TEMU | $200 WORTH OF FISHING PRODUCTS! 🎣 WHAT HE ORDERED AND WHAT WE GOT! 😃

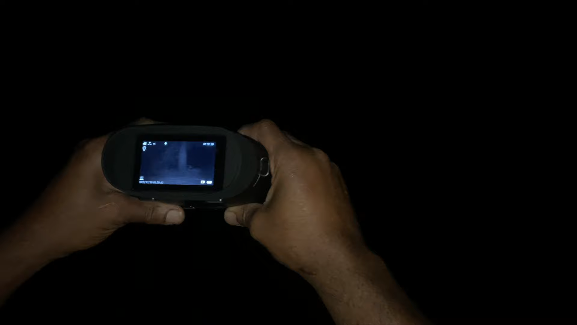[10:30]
but you can see the trees and it's too dark yeah you can wow yeah
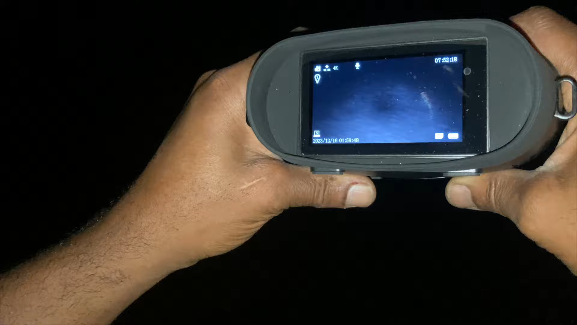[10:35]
those binoculars work really cool looking there they're built pretty sturdy and they're they're pretty nice and also it has a little